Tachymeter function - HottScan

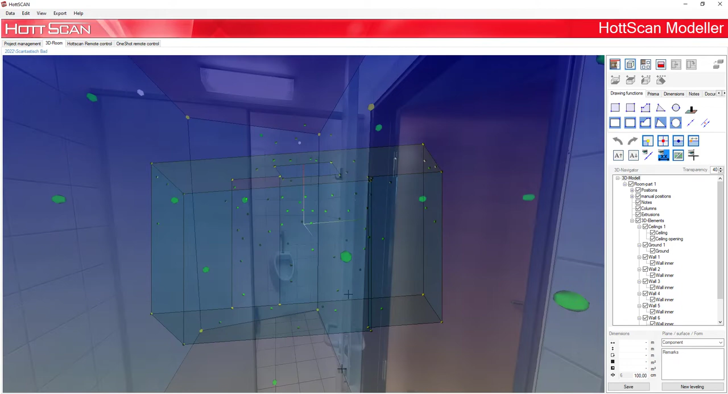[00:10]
In the modeler it is possible to measure from any point to another.
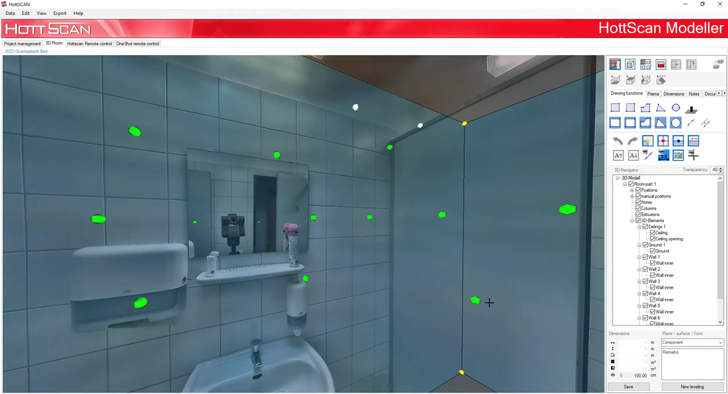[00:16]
To do this we select the wall with the mouse wheel. Then go to the dimensioning tab and click on the fourth button.